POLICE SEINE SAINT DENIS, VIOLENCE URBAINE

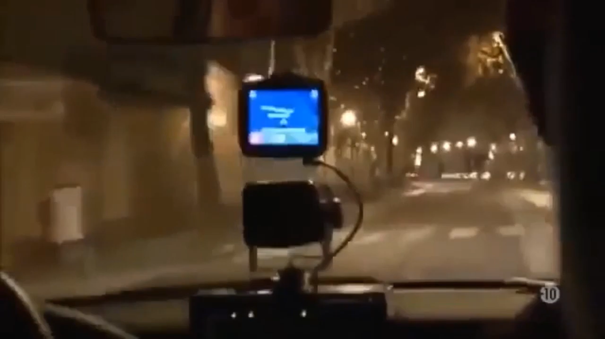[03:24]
Il va arriver dans peu de temps vers Victor Hugo. Il continue, il a tapé.
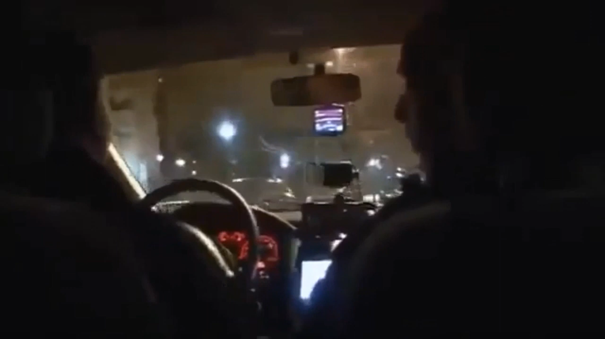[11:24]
Le gamin qui vient de passer roule à tombeau ouvert sur un motocross non homologué, sans casque et sans lumière. Croiser une voiture de police ne semble pas le déranger, et les policiers ne tentent pas de le stopper pour lui rappeler qu'il risque sa vie. Mais pourquoi ? Vous avez un gamin qui circule sur un scooter sans casque, d'accord ?
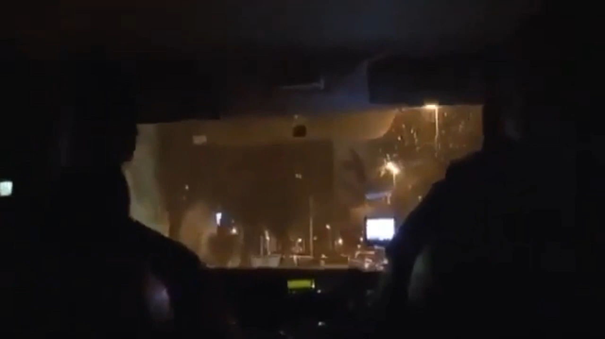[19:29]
De quoi? Le mec avec le bonnet qui sort en droite. Il y a un sac. Ouais, je vois.